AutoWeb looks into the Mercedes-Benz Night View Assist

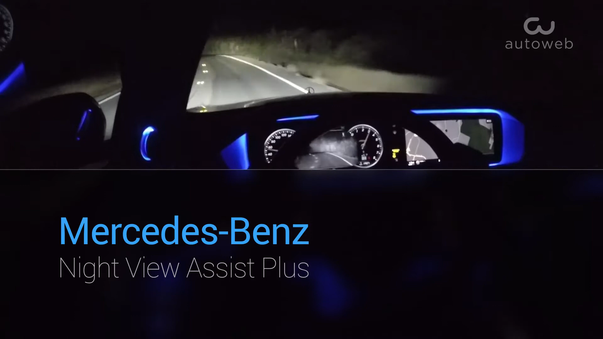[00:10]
Without illumination, people walking down the street are unlikely to be seen until it's too late. Driving home at the point, a German study found that five times as many pedestrians are killed on country roads at night than during the day.
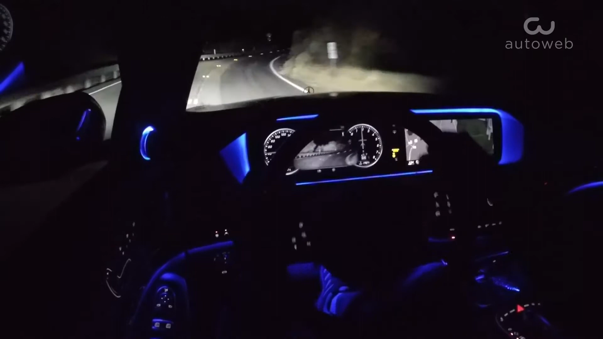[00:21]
In 2009, Mercedes-Benz addressed the issue with this innovative Active Night View Assist Plus.
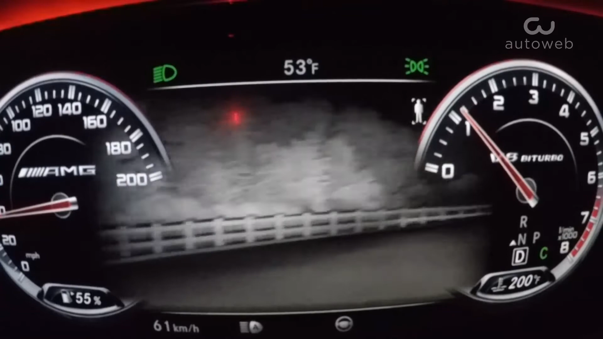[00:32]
Refined and polished over the years, today's system, which is offered on its high-end models, includes a spotlight function. In basic terms, Active Night View Assist Plus with Spotlight is an active light system that
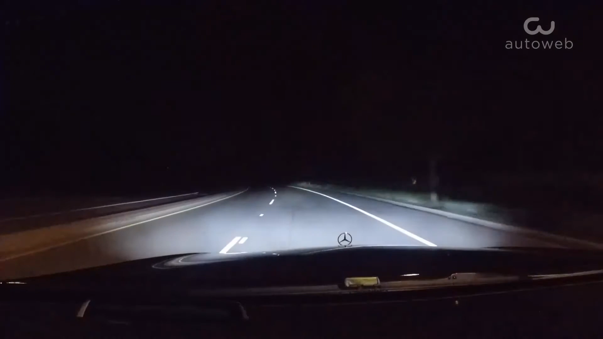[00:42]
detects people on or near the road and alerts both the driver and the pedestrian to the danger.
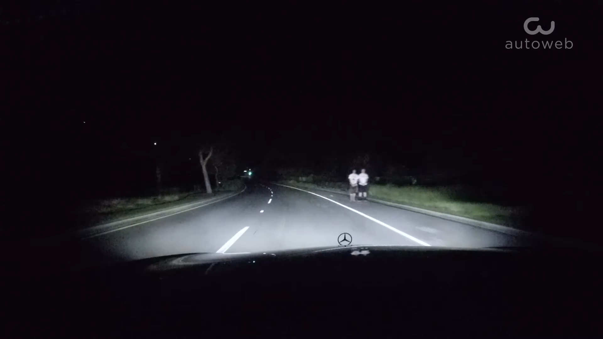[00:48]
There, did you catch it working? The Mercedes-Benz system uses several unique pieces of equipment.